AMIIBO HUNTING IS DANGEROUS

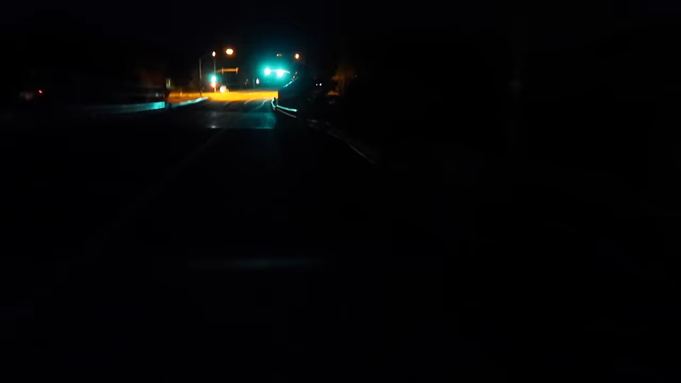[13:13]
Very dangerous. Luckily, there's no cars coming, as far as I can tell. Very narrow bike lane. This is the part I'm most afraid of. Despite how cold it is, I think I'll check the mailboxes.